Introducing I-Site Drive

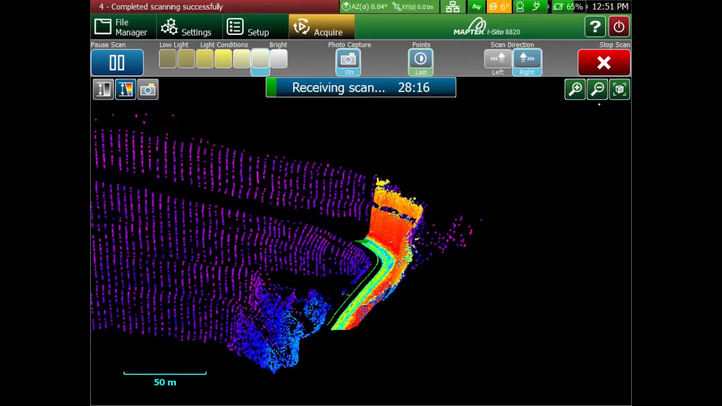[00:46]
When scanning, data will populate live on screen, and changing speeds directly changes your point density.
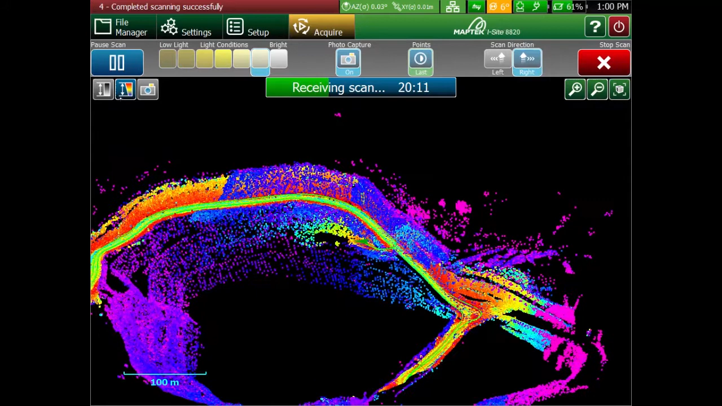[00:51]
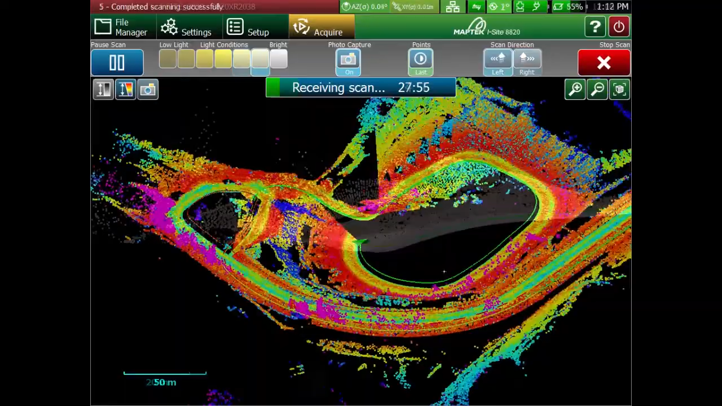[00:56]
From the live view, it's easy to see where you've picked up good data, and where you may have shadow zones.
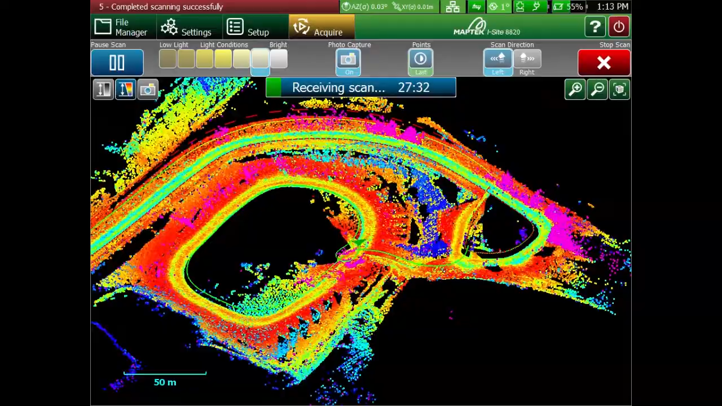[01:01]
This allows you to instantly correct where you need to go back and fill in blank spots.
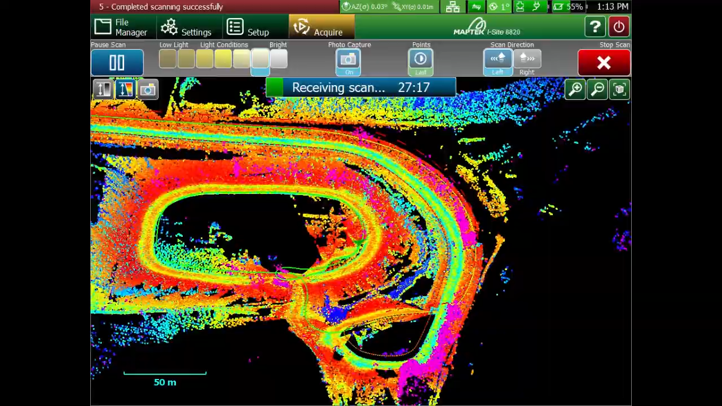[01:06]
The great thing about this data is that it's already registered and can be processed straight away.